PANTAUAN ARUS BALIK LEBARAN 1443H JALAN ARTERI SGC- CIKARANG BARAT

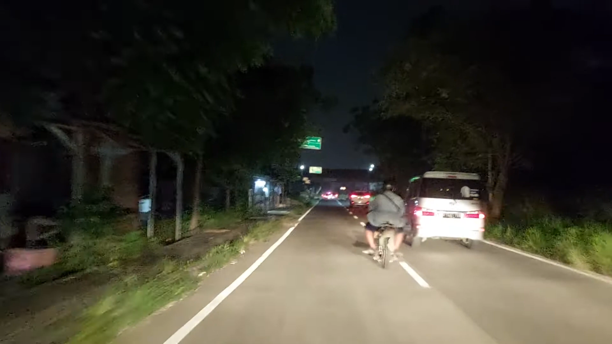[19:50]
bawah jembatan layang yang jembatan layang ini merupakan arah ke masuk tol yang melalui Jababeka